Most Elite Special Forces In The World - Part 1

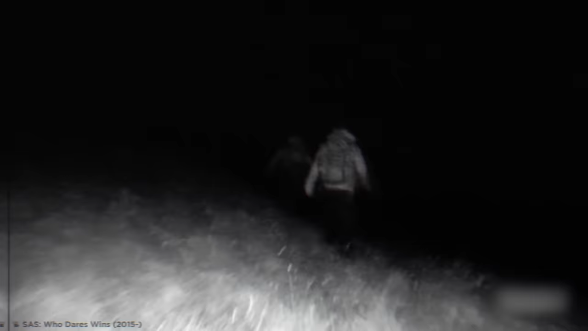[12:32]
A manhunt. Trainees are released into the wild with just a compass, a sketched map, and the clothes on their backs before being pursued by the full force of the SAS.